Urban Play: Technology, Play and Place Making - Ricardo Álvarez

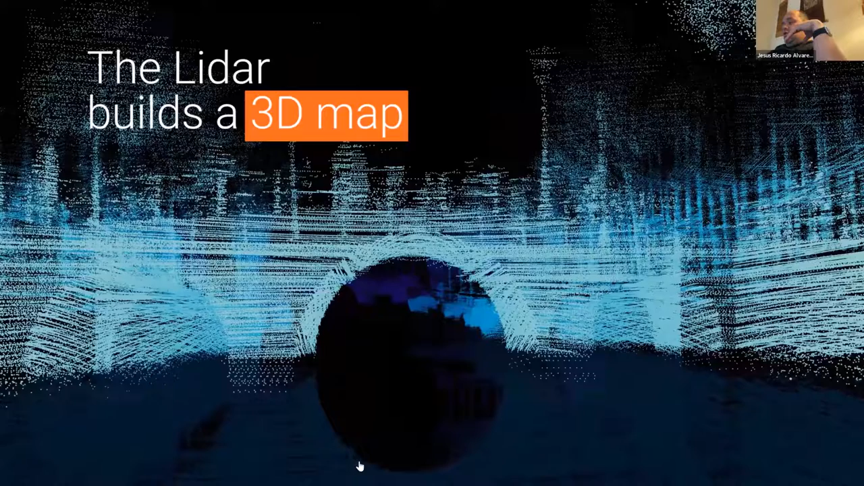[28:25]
And when we do a sensor fusion of all of the different
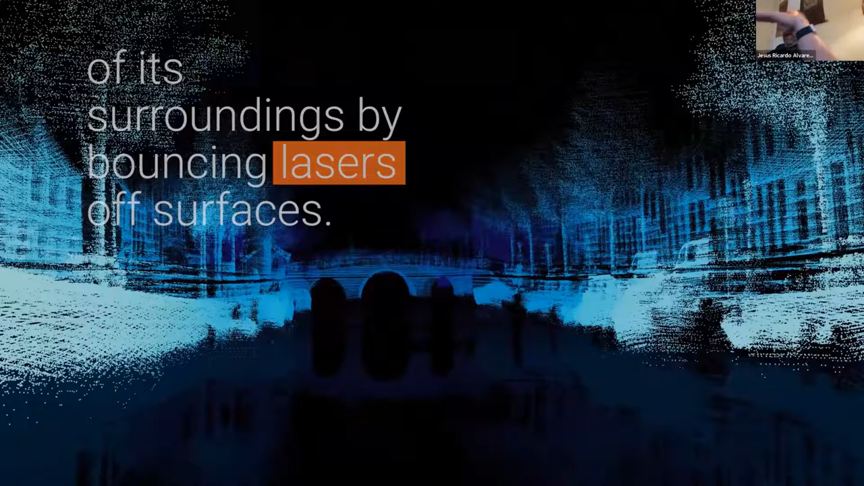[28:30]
elements being captured through the point cloud and through the video feed,